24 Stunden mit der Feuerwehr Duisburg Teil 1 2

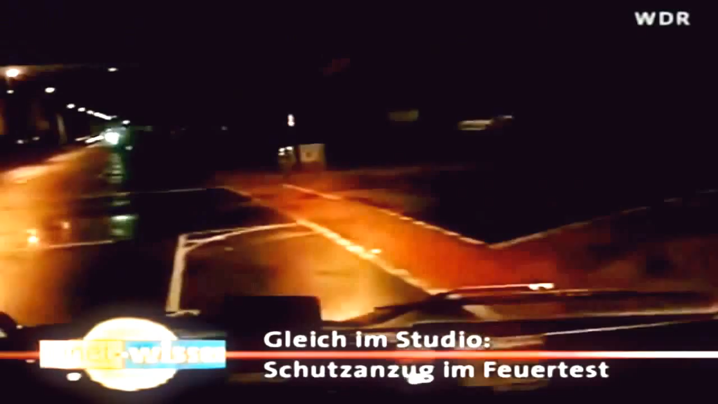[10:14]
Es geht Richtung Süden. In einem Industriebetrieb hat ein Feuermelder angeschlagen. Bis dahin sind es fast 10 Kilometer. Ulf Steger fährt.